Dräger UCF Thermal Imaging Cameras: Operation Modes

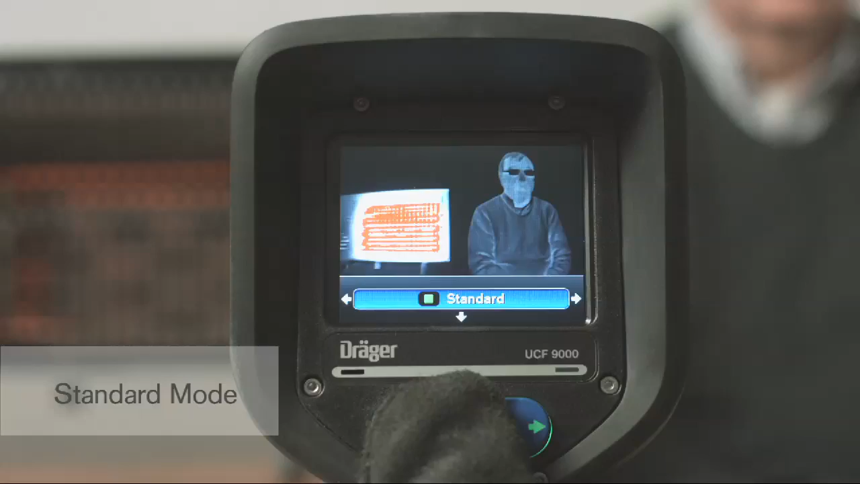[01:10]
The Standard Mode is the mode used most often for fire suppression and takes full advantage of the camera's extended dynamic range. This wide range makes it possible to identify objects and people even in intense heat.
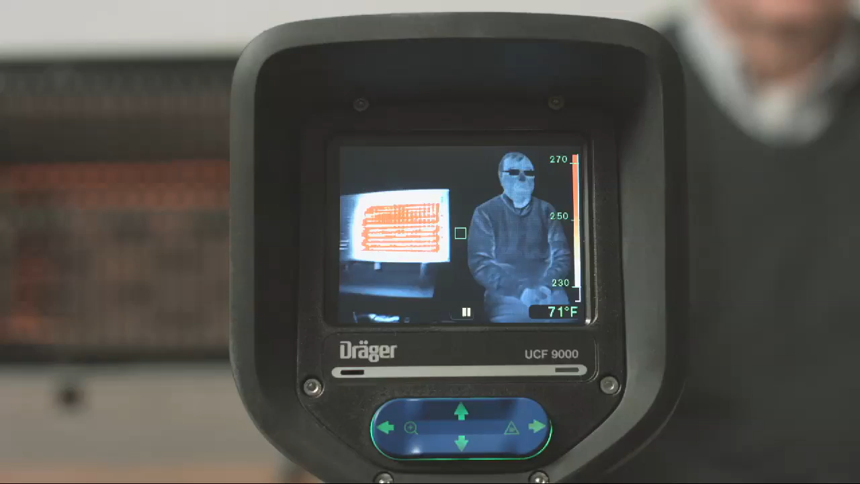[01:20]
On screen: spot 71°F
In addition to the Standard Mode, the Draeger thermal imaging cameras offer other modes that increase the camera's flexibility and usefulness.
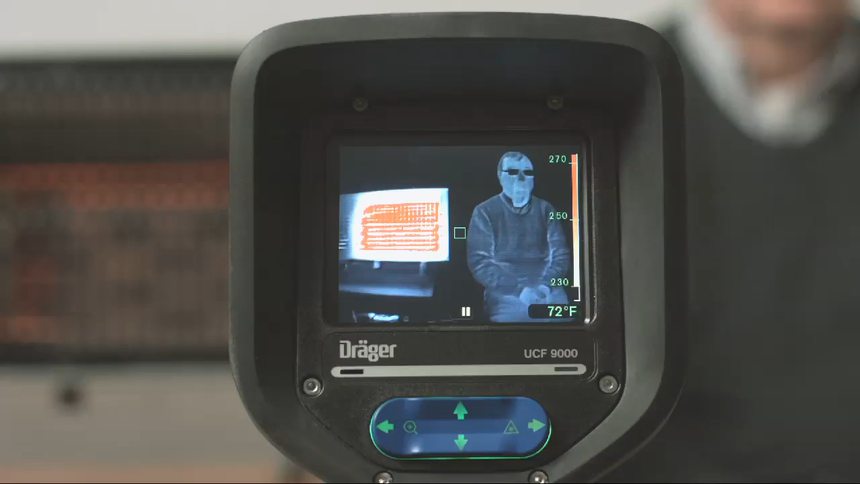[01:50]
On screen: spot 72°F
For example, if a firefighter or victim is next to a high heat source, the camera operating in Standard Mode might automatically switch to a higher dynamic range for a better view of the heat source.
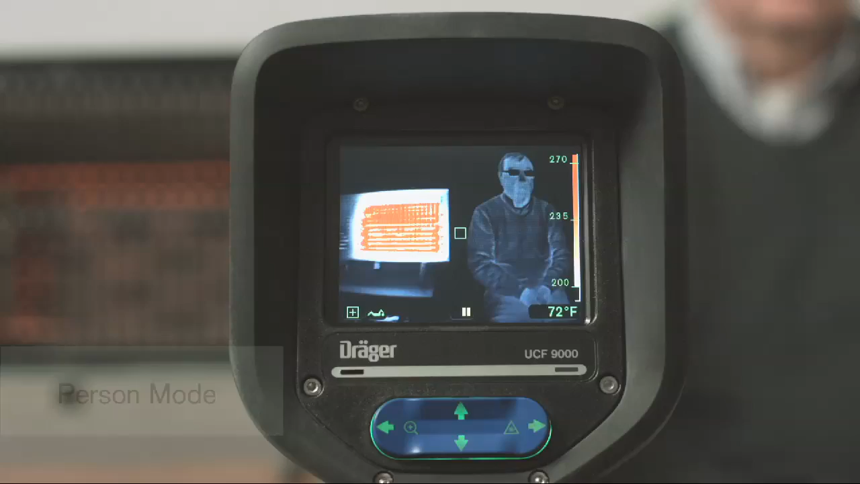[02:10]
On screen: spot 72°F
While operating in Person Mode, pressing the green button sends the camera back to the default Standard Mode. Fire Mode is the opposite of Person Mode.
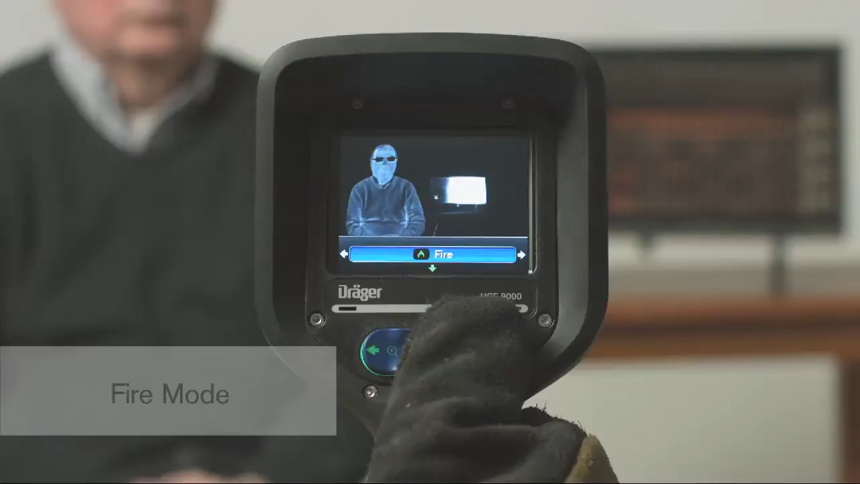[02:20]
It enhances image details on high heat objects. In the Fire Mode, the Draeger thermal imaging camera allows the user to manually switch the
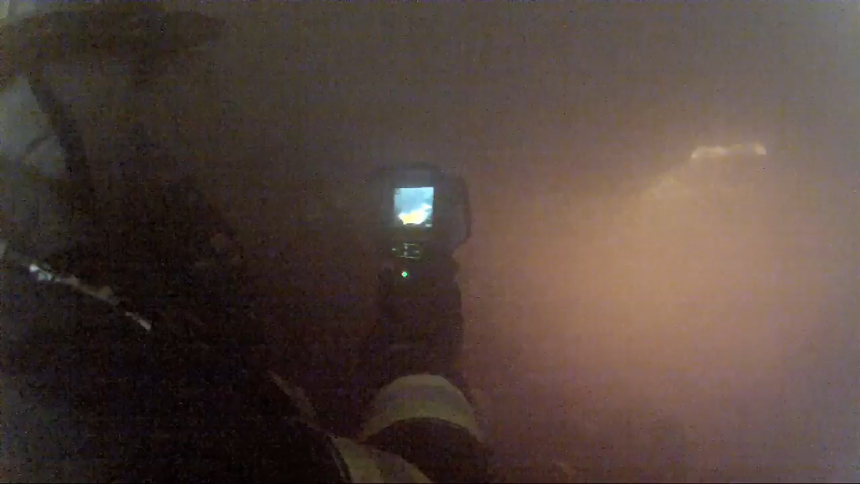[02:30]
camera to the next dynamic range without waiting for the camera's programmed kick-in point.
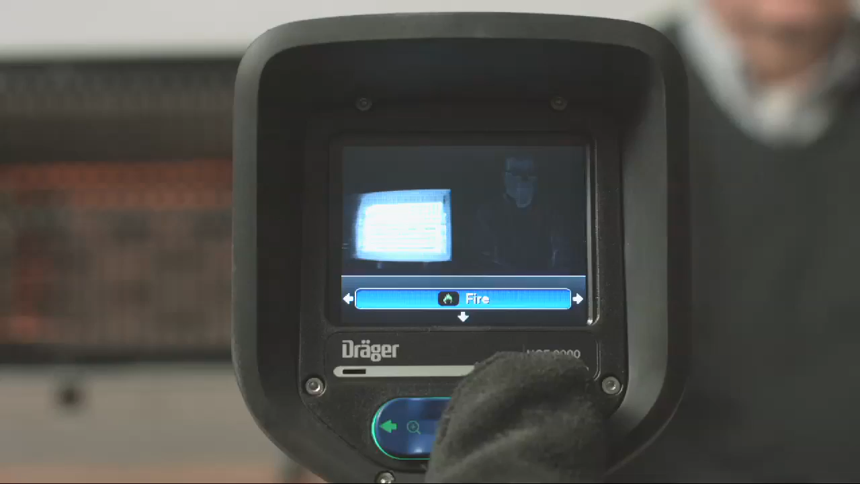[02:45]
The Thermal Scan Mode highlights a set temperature threshold. This feature is great for size-up, overhaul, looking for overheated ballast, and smell-of-smoke response calls. This feature has a separate menu that allows you to adjust the temperature threshold up or down by pressing the arrows left or right.
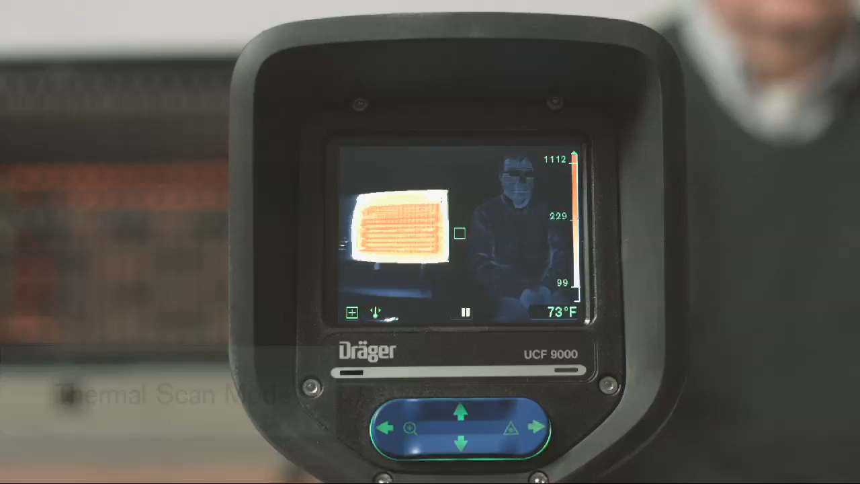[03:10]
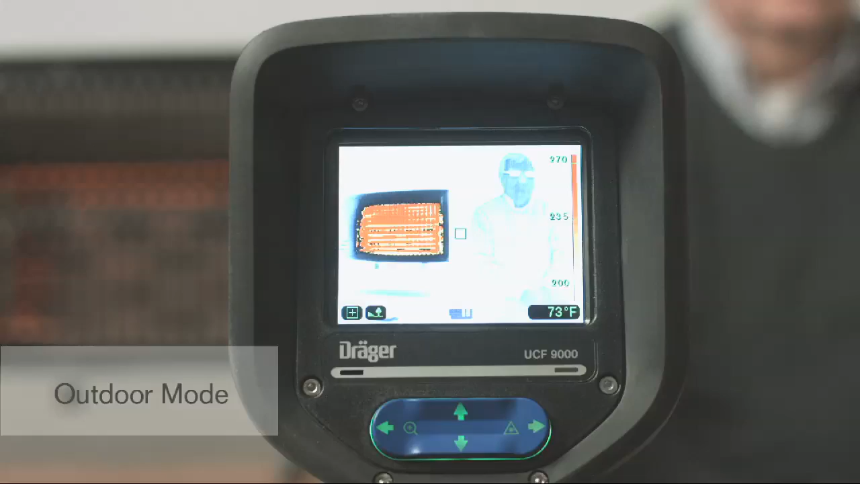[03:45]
On screen: spot 73°F
Outdoor Mode is useful for nighttime operations or search and rescue operations.
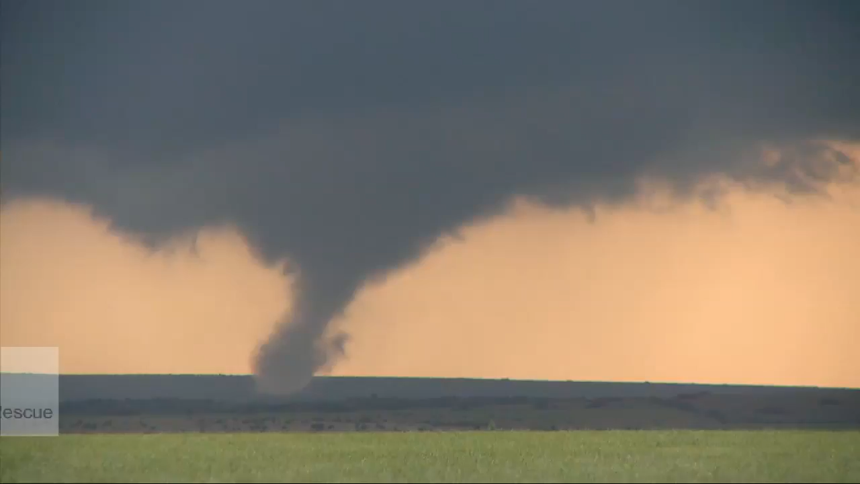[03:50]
For example, during search and rescue operations, Outdoor Mode can help you locate victims.
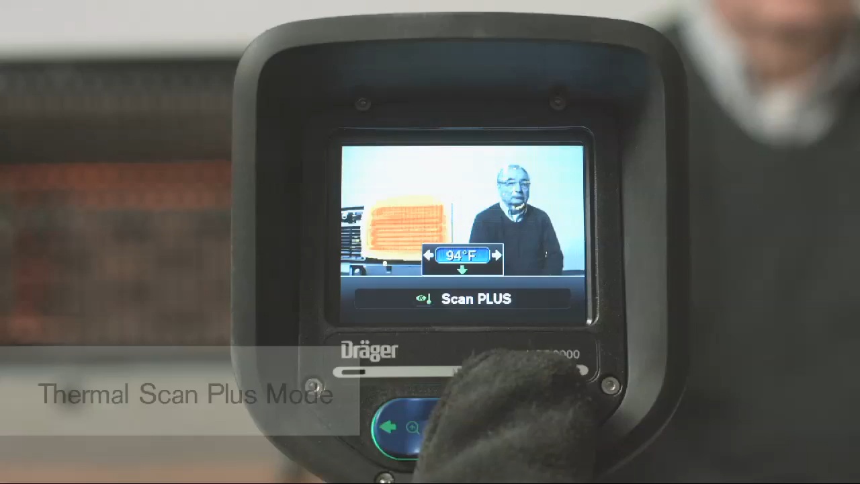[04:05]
This feature allows you to clearly identify all objects in the room and highlight areas that are above a set temperature.
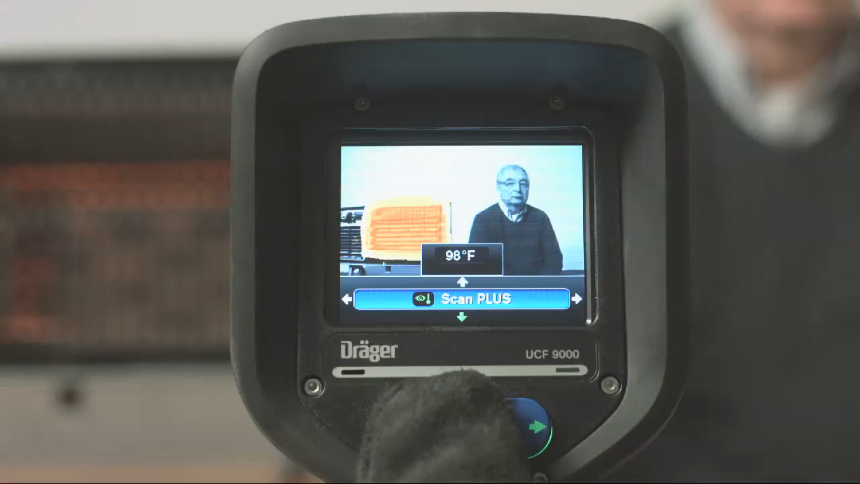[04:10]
On screen: spot 98°F
Like all optical cameras,
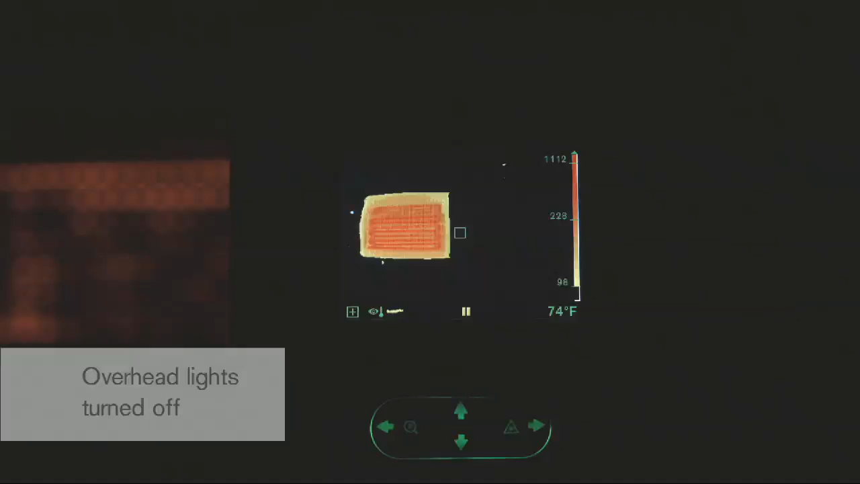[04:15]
operation in Thermal Scan Mode requires visible light to fully function.
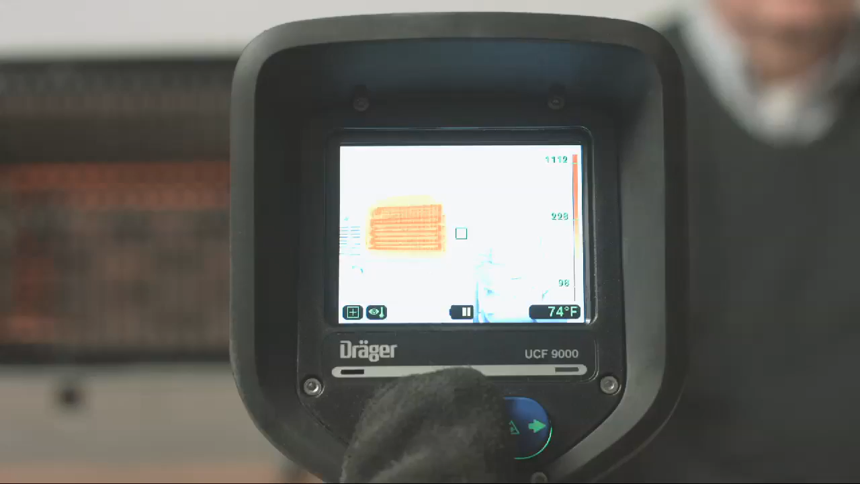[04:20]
On screen: spot 74°F
This mode is helpful during smell of smoke response calls, overhaul, size up, and more.